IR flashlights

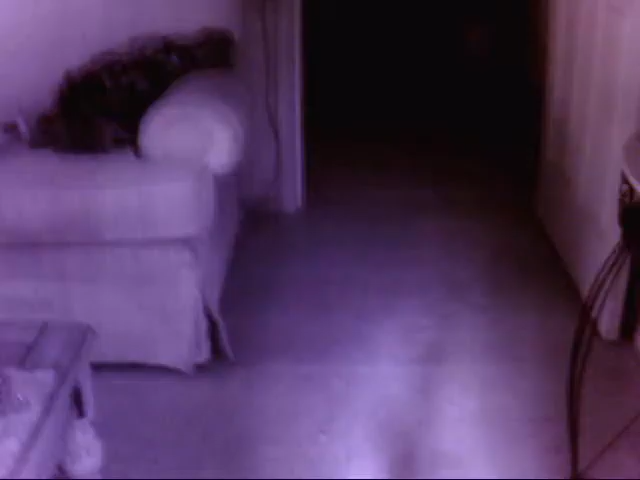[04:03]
And this is the 850 at 30 feet down the dark hallway in the house. You can see the difference. I can see that table. So, well, that's as far as I can go in here. Uh, but that's not too bad there, though. I just wanted to show that, the distance test there.